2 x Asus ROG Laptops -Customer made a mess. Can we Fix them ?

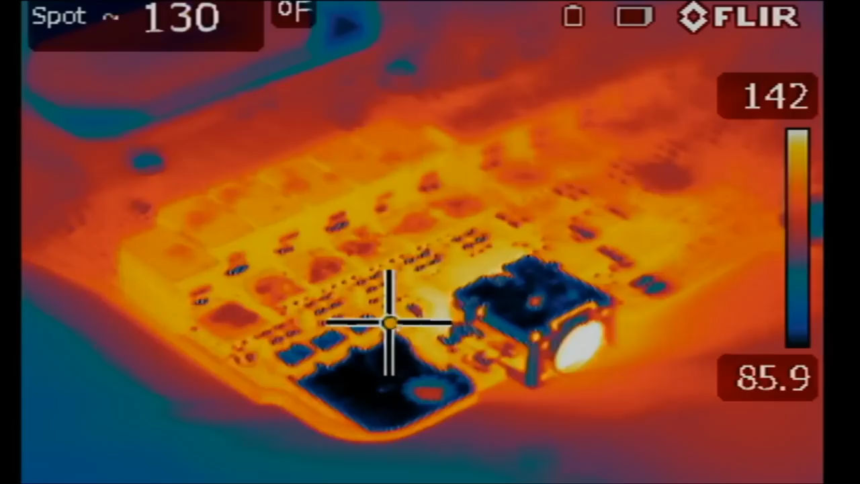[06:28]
On screen: spot 130°F
Alright, so we're going to inject voltage, drain of the MOSFET, where the short is. And let's see what's getting hot on the board. Right there. Right on top left. See it?
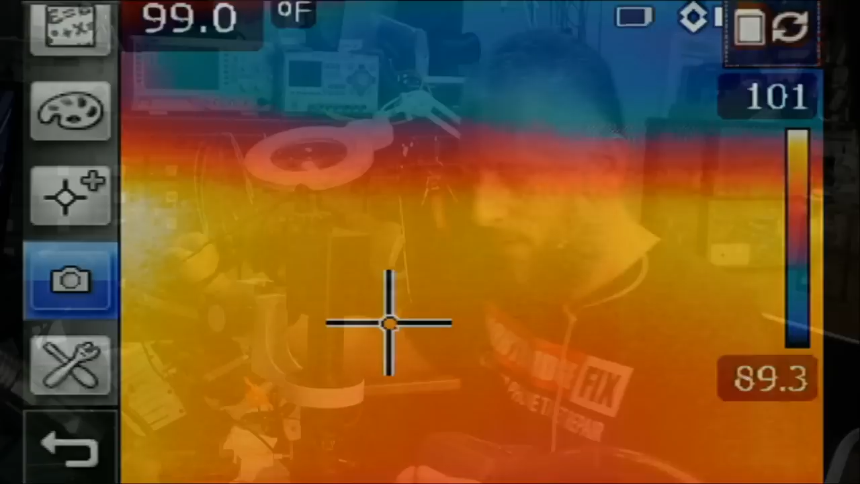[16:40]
On screen: spot 99.0°F
And thank you very much. Thermal camera. We do not need your services anymore. You have been nice but get out of here.